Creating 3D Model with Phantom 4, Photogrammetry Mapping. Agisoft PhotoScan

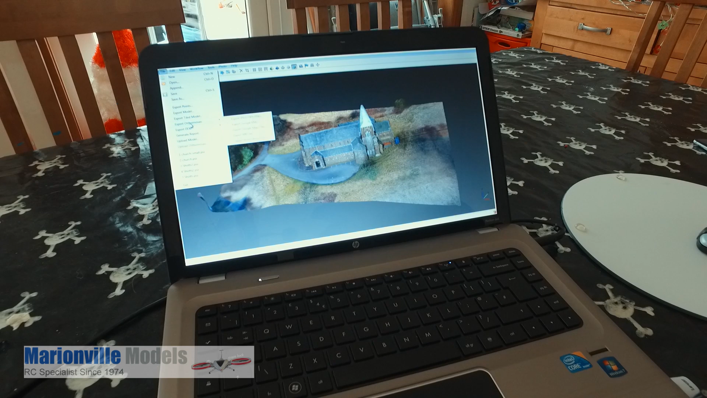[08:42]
You've got all sorts of, these are all the options you have got of exporting, which I'm still finding out. But just actually going back, so if you are interested in this software, if I just get it all full screen.